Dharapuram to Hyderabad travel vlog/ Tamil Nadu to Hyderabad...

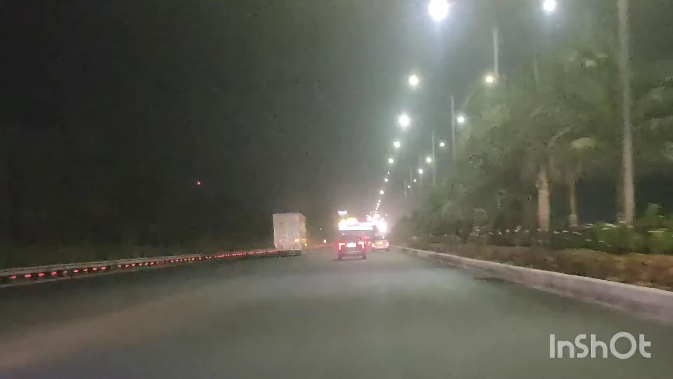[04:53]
இங்கே இப்படி தான் போகணும். இங்கே மும்பை. மும்பையா? ம், இப்படி தான் போகணும். அதான் போட்டிருக்கு.
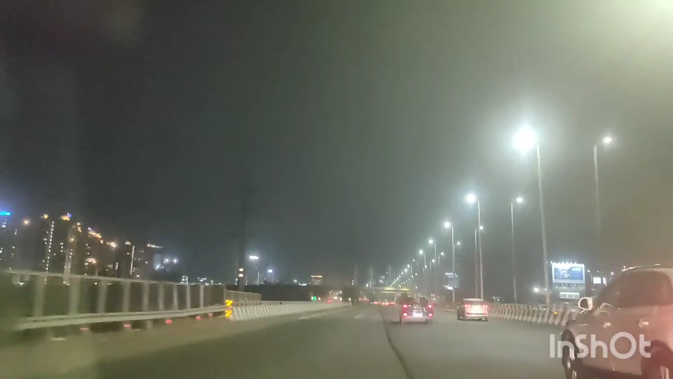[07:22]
இது இங்கிருந்து பார்க்குறதுக்கு வியூ சூப்பராக இருக்குது.